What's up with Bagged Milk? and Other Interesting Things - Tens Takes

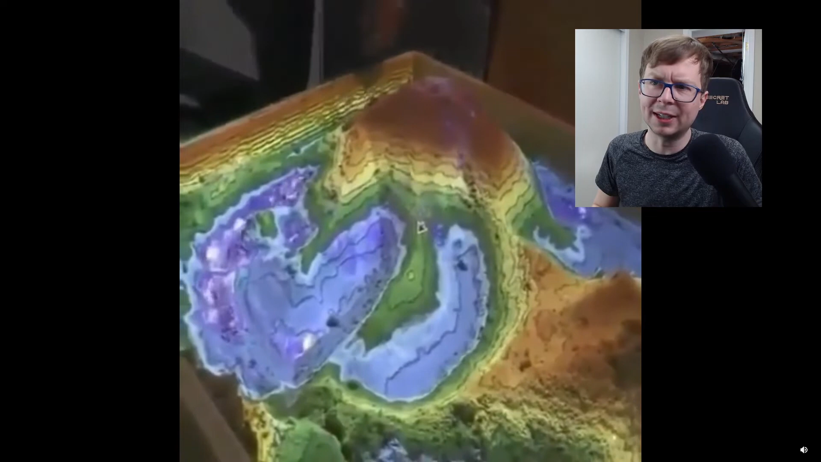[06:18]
As they push the sand around inside the sandbox, it kind of updates this topographical map.